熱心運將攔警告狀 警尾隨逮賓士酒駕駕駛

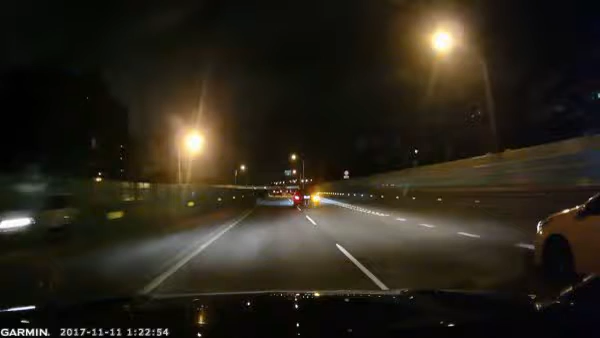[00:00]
者姚月红台北报道，昨凌晨1时许，台北市警方巡逻行经建国南路高架桥忠孝东路匝道处时，途有热心计程车运将拧按喇叭向执勤员警示警，摇下车窗，并大声疾呼前方黑色宾士车号6088。北市大安警分局新生南路派出所员警当时还不知发生何事，